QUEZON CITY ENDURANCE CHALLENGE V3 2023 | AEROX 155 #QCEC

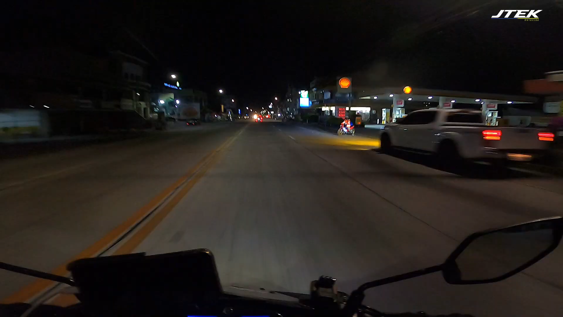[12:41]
Nasa San Fernando, Pampanga tayo mga bossa idol. Panigurado, galit na naman si bossing dito pag review niya yung mga footage. Sumaan ang pakiramdam ko kanina mga bossa idol eh. Sa init lamig, sumakit yung lalamunan ko. Pwede kaya dun. Shots. Pwede. U-turn. Sarado na. Woo!
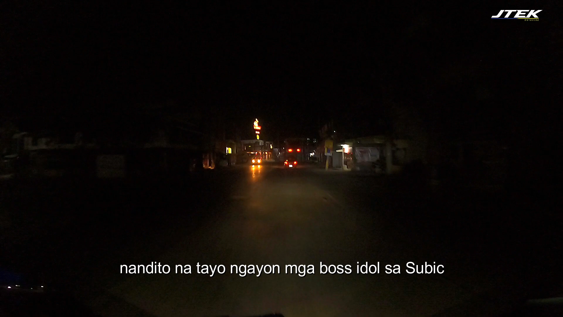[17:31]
So dito na tayo ngayon mga boss idol sa Subic. Alright.
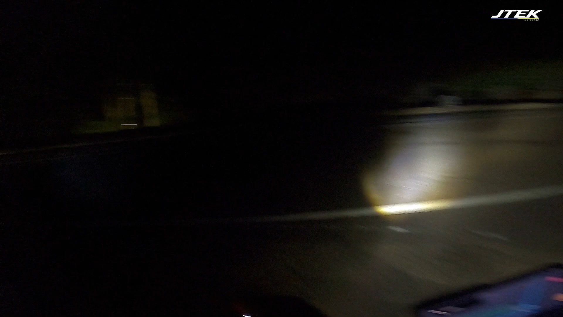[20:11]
Sobra na naman tayo mga boss idol.
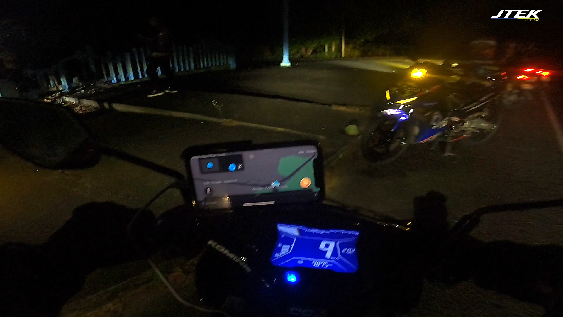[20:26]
So photo ops lang tayo mga boss idol.
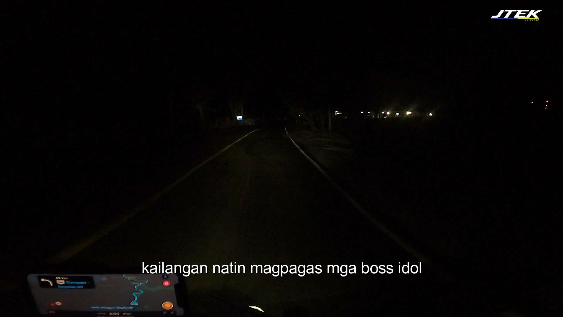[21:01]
Wala natin magpagas mga boss idol. 3 bars na lang tayo. Patatakbo tayo ng almost 2 hours. 91 kilometers from ano, dito sa Buffalo Totem.
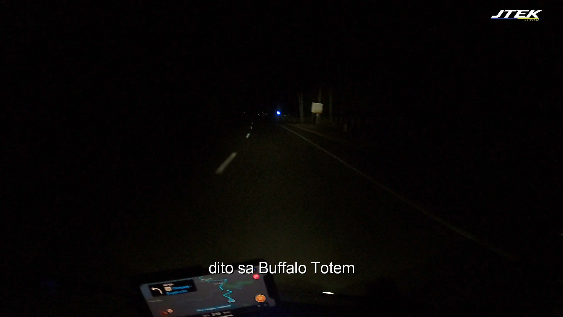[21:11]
Oops, oops. Putang ina, nag-overshoot. Putangina, kasama namin to. Yung tao, asan?
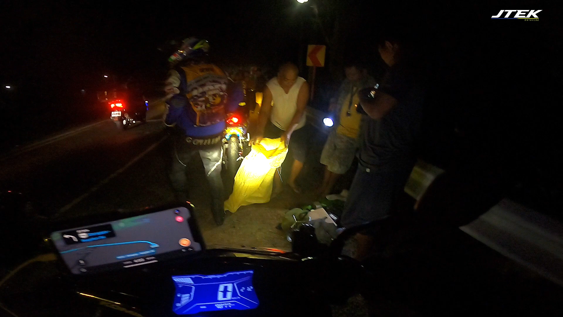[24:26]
Sige sir, patabi na lang po, itawag na lang po namin. Para dyan sir, salamat sir.